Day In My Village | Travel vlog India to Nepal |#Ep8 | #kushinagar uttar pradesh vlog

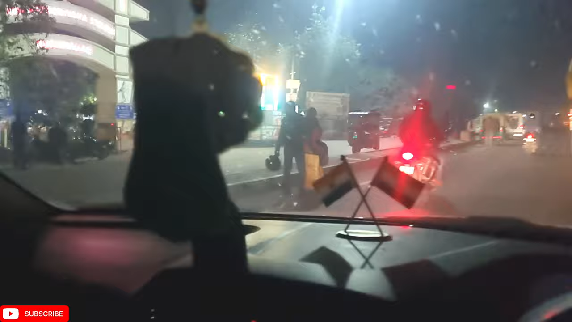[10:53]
दिखें कुशी नंगर जो मैं आपको दिखारता यह पर उद्धिश लोगों का यह दिखें गन्ना आपको